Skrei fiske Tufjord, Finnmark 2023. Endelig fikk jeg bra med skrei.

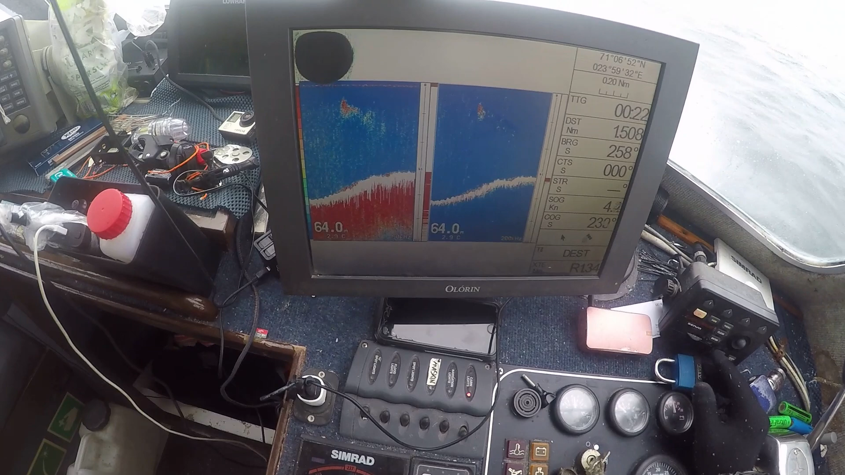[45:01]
Det er samme dybden. På vei opp igjen. Masse med... Jeg tipper det lodde. Selvfølgelig det kan være torsk også. Jeg er glad i faen ikke til forskjell. Men fisk er det i hvert fall. Og dette er akkurat den retningen vi skal drive tilbake igjen på. Og får jo greit med fisk, så jeg kan jo ikke mer enn å klage. Trenger ikke mer, for jeg klarer ikke å håndtere mer. Her er det massevis på bånd. Oi, oi, oi. Det er gøy. Nå tror jeg bare jeg skal rett og slett en økt til.